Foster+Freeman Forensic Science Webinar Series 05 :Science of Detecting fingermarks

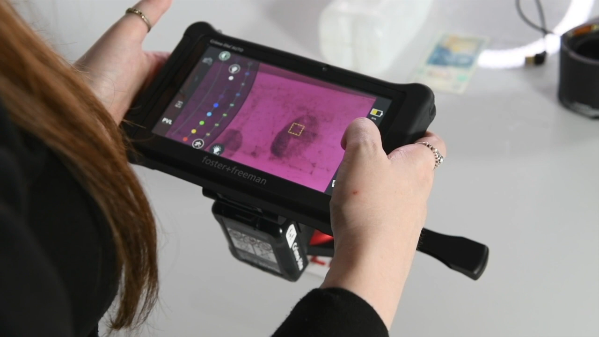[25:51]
And here we can see we have our finger marks absorbing the infrared.